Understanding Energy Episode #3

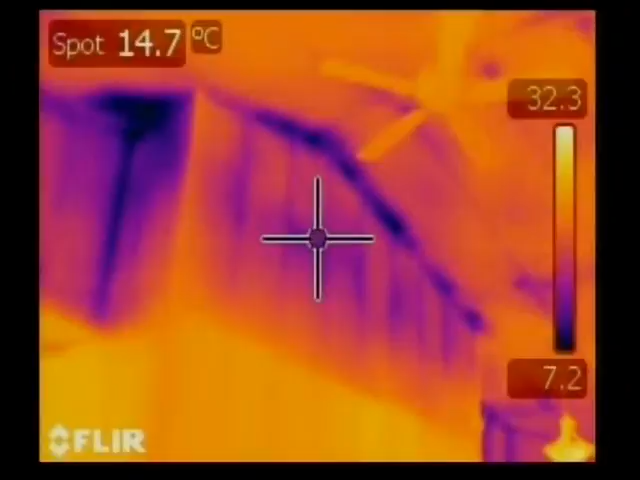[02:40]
On screen: spot 14.7°C
and there's air leakage and heat leakage through that wall, and we can see that with the thermal image. That's just a little advice for how to understand thermal images as we see them in the program.
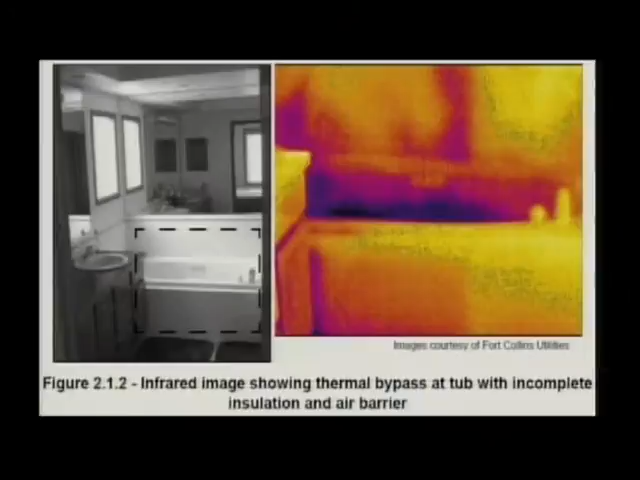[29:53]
We have a cold spot down where that tub connects to the outside wall. An architectural detail of the same thing.
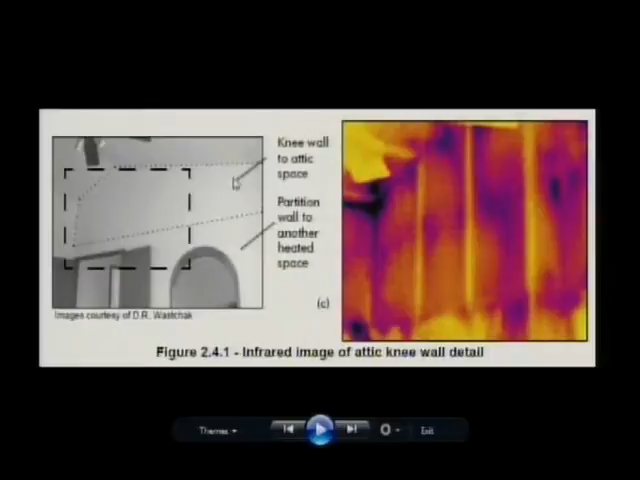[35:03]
And typically, in shaft walls like this, we might see a lot of leakage. It's even possible that the studs that run up this wall are continuous and there's no blocking at all between this interior wall and that attic space. Very common. Here's your typical knee wall or pony wall.
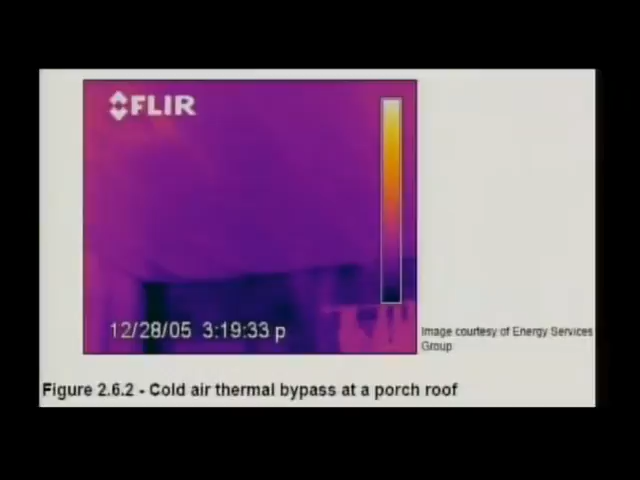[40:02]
Here we have an example of cold air leakage through those joist bypasses.
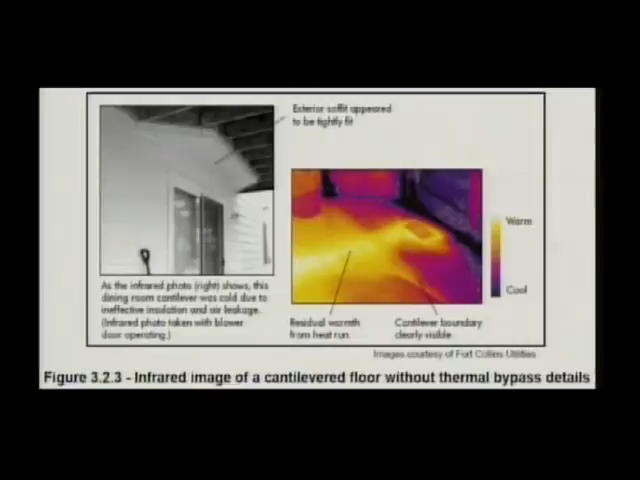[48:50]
exterior and that maybe there's no insulation in this cantilevered floor here. We can see that cold zone. We can also see the heat from the duct system. Architectural detail of the same.